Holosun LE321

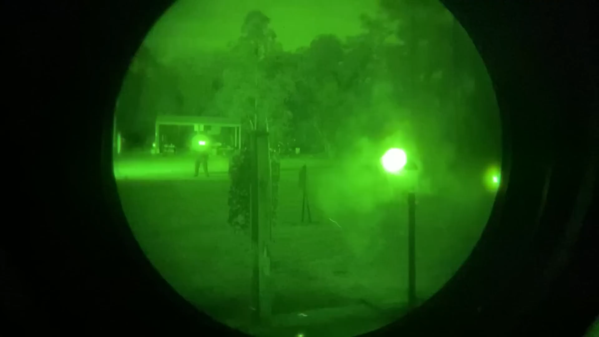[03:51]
illuminator low, illuminator with laser, illuminator without laser, green laser. You've got all the traditional settings that you'd come to expect from a laser aiming module.
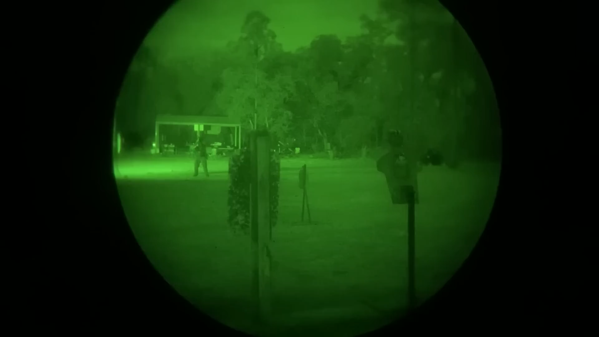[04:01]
Now, the unfortunate part about unrestricted lasers being Holosun and then, you know, Adipal C's and some of the other unrestricted lasers that are out there is they
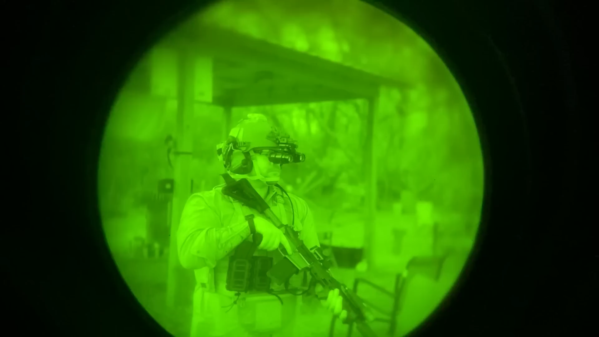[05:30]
In fact, with the case of the Holosun laser, it operates in the 830 nanometer range with a divergence of 0.5 MRAD. The visible laser has a divergence of 0.6 MRAD. 0.5 MRAD is kind of a standard.
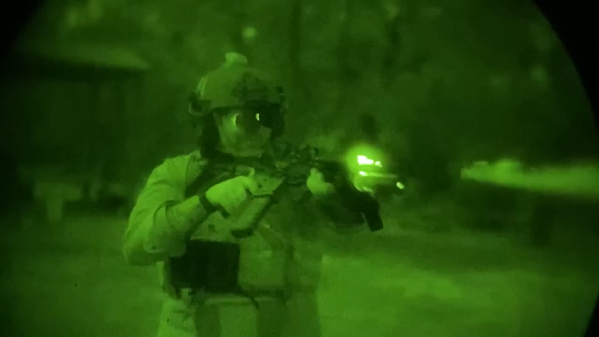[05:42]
You see that on most IR illuminators, say IR lasers. It gives me a good divergence as I get further away from the point of origin to still be able to see my dot and still be able to get my hit.
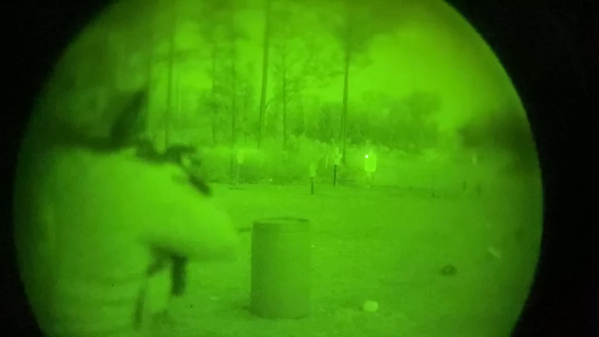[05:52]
Unlike what we get with like a full power restricted laser,
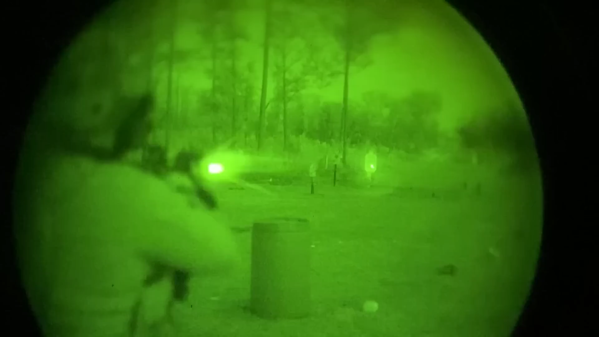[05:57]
like an LA5 or a MALDA, I can go full power, just full Ricky Bobby, and I can see the beam almost like a lightsaber.
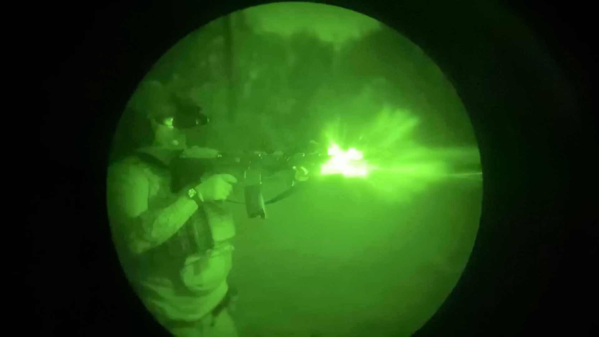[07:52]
The illuminator is where we start to have problems. I do not have the horsepower I would like to have to be able to contrast or illuminate my targets at those extended distances.